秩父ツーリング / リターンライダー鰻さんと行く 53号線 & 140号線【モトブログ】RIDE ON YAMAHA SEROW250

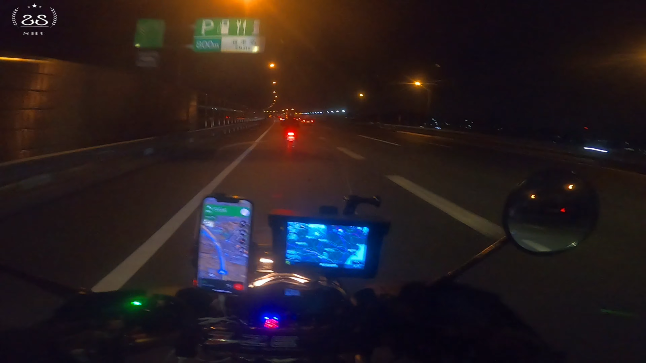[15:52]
今日ですね、実際はですね、このセロを修理してからの、ロングツーリングのテストでもありました。まずですね、このデートナの、携帯ホルダー、そうなんですよ、iPhone 全く壊れることなく完璧でした。あとですね、電圧および、アフターファイヤーも大丈夫だったので完璧だったと思います。